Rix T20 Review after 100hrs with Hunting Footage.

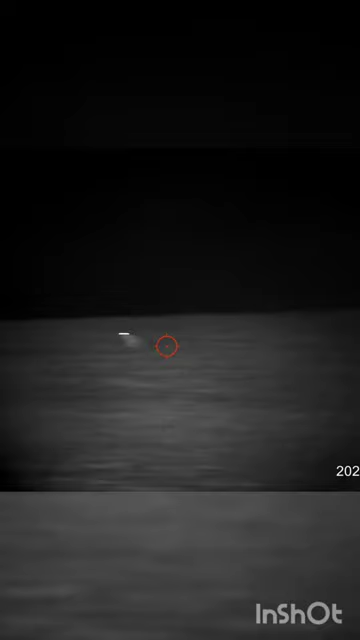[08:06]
In this clip everything went sideways fast and right there at the end my IR light died.